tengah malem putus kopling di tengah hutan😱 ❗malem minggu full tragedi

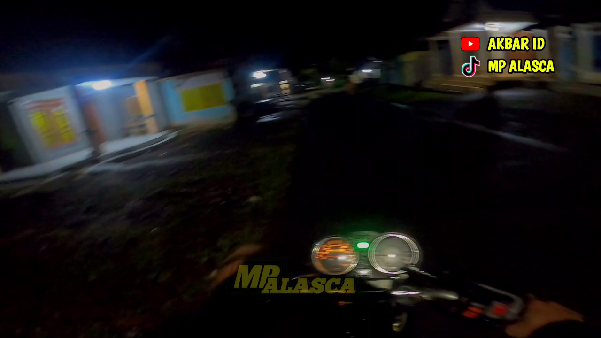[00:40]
Oke, ini sekitaran jam 11. Kita OTW pulang dari arah Rambi Puji ke daerah Lumajang ya, geng, Randu Agung. Kita OTW ke rumah masing-masing, ini malam minggu.
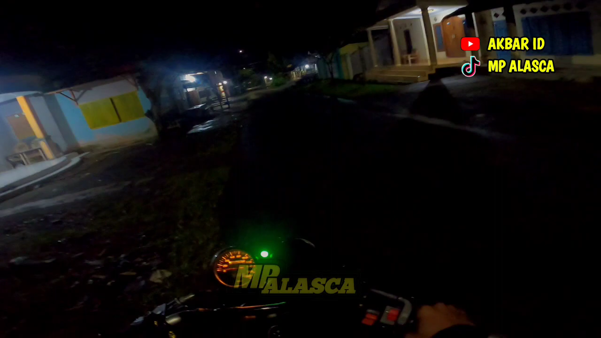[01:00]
Di sini sudah tersisa beberapa orang, jadi sudah ada yang pulang duluan tadi, jadi kita pulang belakangan ini, geng. Ini sambil nunggu jalannya kering.